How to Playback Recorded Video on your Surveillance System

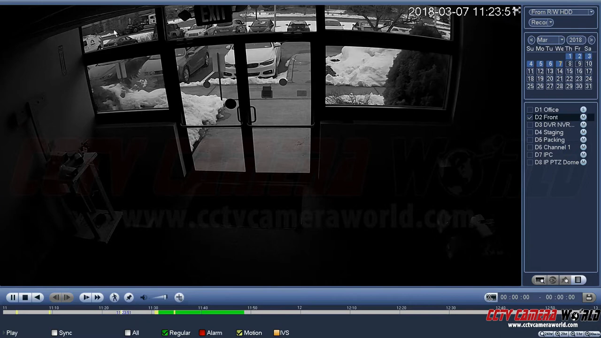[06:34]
and you can see that there are things moving here that's why it's detecting motion there's someone here detecting motion there's someone here detecting motion again I can again go into 24 hour view and go back to an earlier point in the timeline here it's showing me something happening there here it's playing video from that point
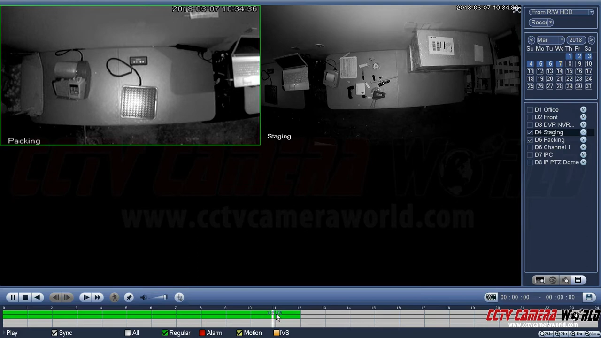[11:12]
sometimes what happens is if motion doesn't capture something doing 24-7 capture allows you to zoom in to a certain point of view where you want to be able to get more detail
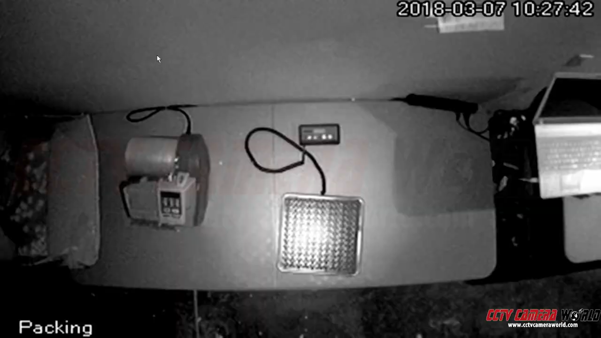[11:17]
so let's try that so we have very low-res recording happening here on this channel and
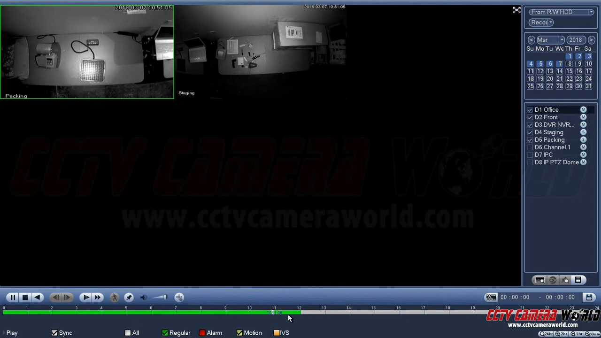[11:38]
and depending on if you have video there it'll highlight video on those channels